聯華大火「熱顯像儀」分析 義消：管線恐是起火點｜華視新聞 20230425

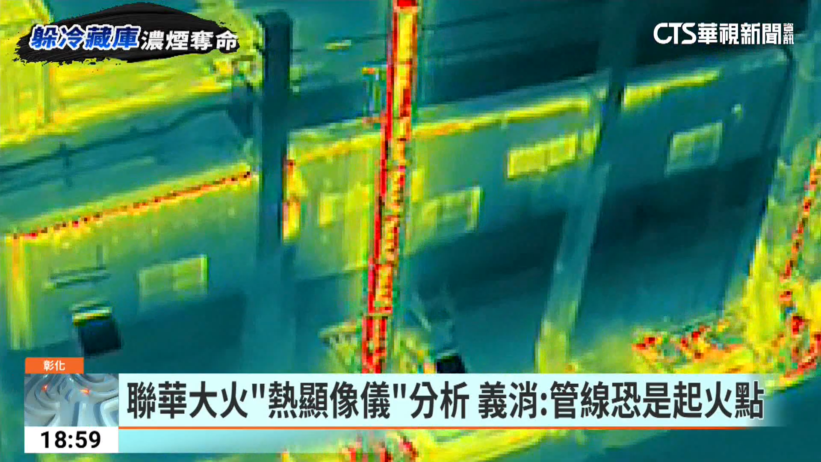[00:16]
资深一消透露，这代表烟囱管线内温度恐怕已经600多度，可能就是起火点，火势燃烧的关键。
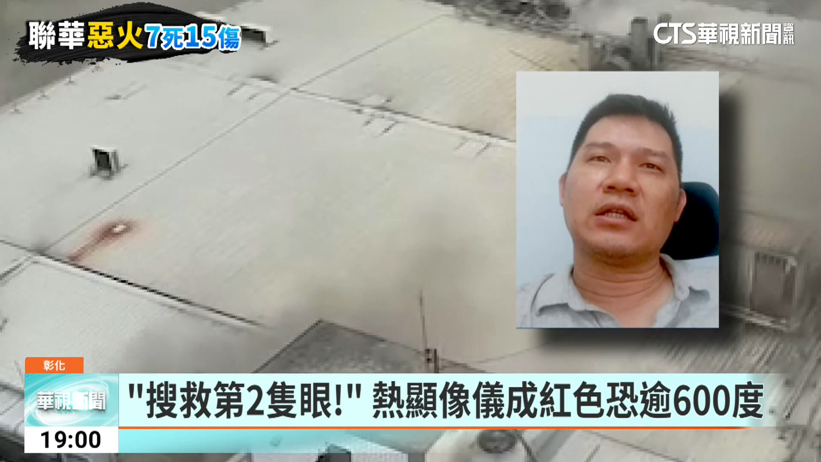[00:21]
看起来是它在管线里面，它的温度是最高的，可能是管线里面比较多的新鲜空气，可以看得出来，就是热气是往上流的，然后整个铁皮屋的铁皮上面。
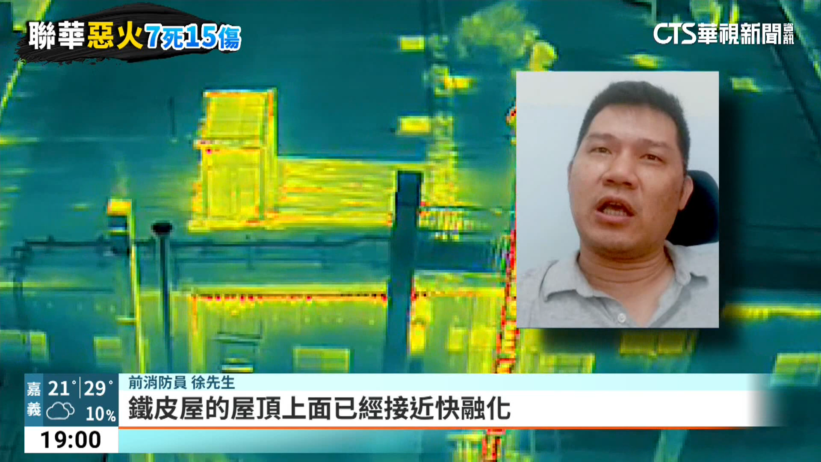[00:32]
是可能是接近快融化。
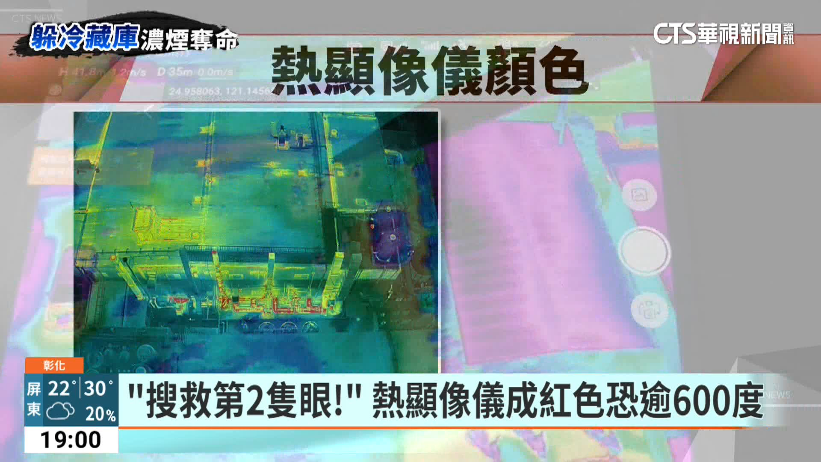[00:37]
热显像仪就像搜救第二只眼睛，看到这起工厂火灾现场，黄色就是超过149度，316到接近500度是橘色，
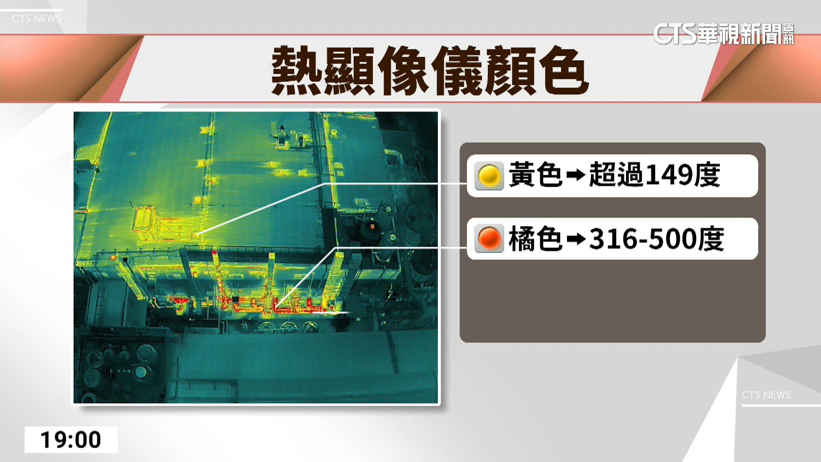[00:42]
超过649度就会是深红色，极度危险。
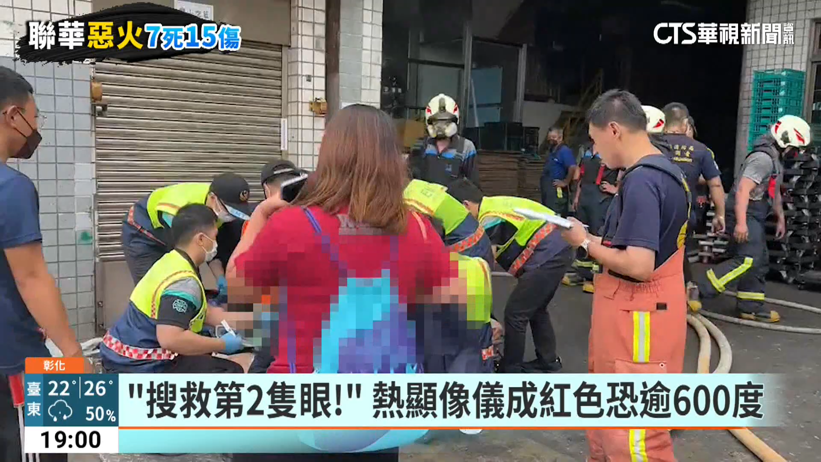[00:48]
这和受困员工都躲在冷藏库，以为相对安全，但现场搜救人员透过热像仪，其实不一定能发现他们。
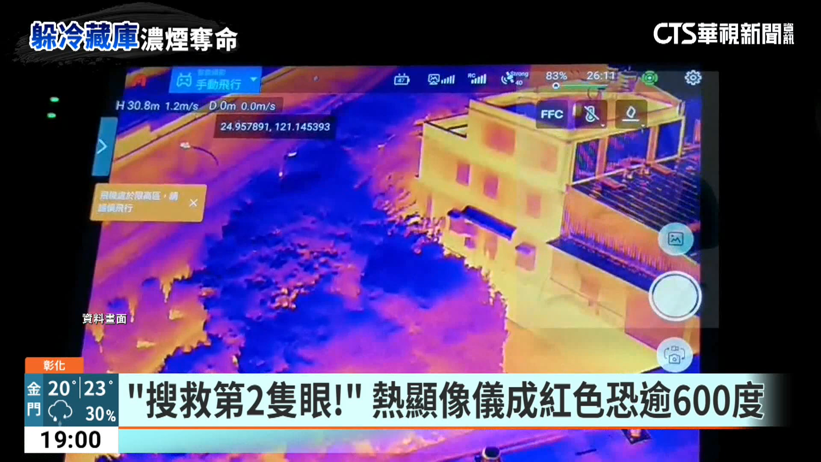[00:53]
接近心脏的地方，它一定是温度最高，人体体温最高的地方。所以如果你可以看到一个类似人形，然后它可能有一个比较红色的点在那边跳动跳动的，
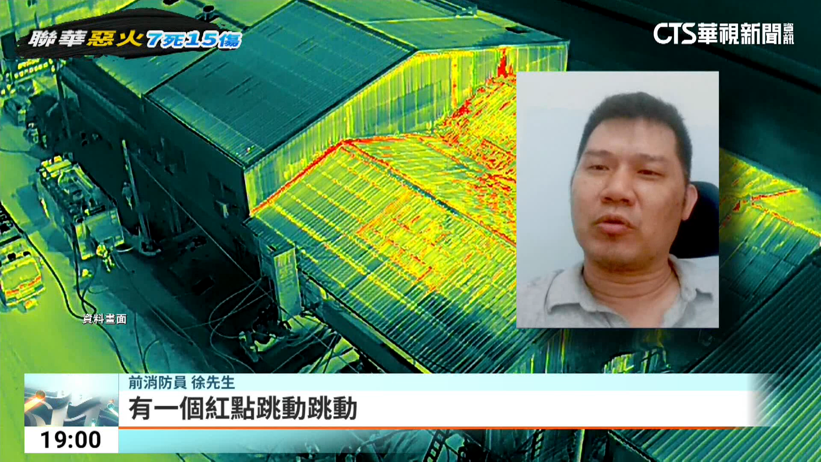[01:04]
那我们就可以确定那个是一个人，它的那个管壁太厚，热显像无法成像。
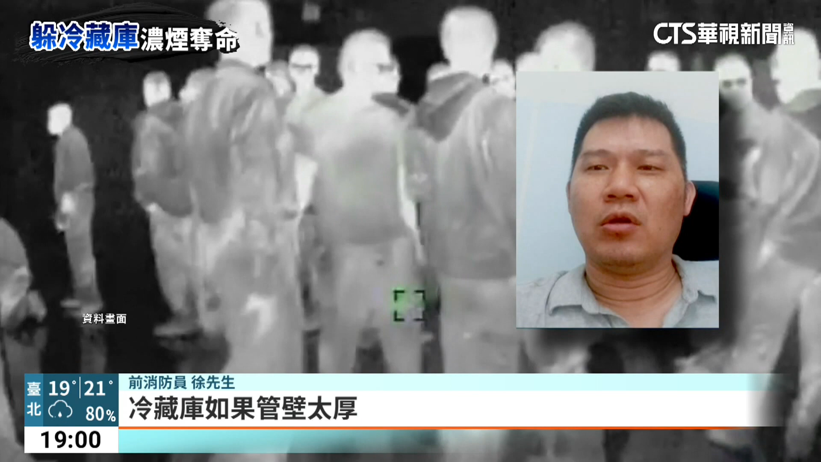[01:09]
热显像已经广泛利用在救援，可以透过心脏跳动大概找到人的位置，
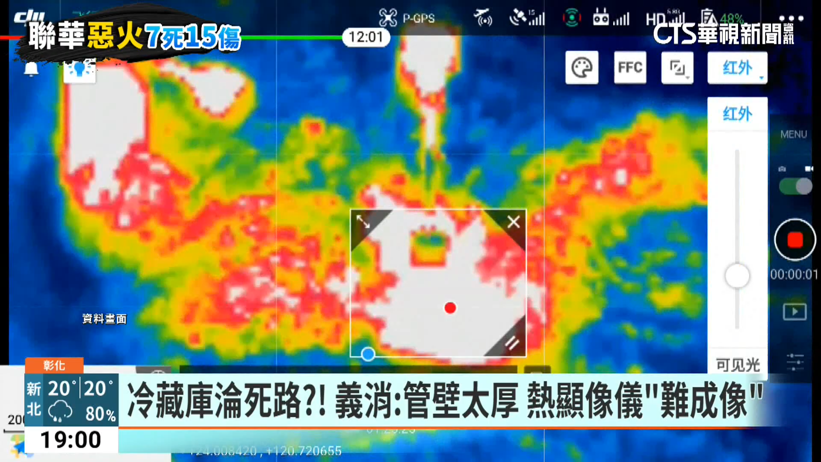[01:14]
但只要一旁温度更高或是有厚重遮蔽物，可能就无法发现。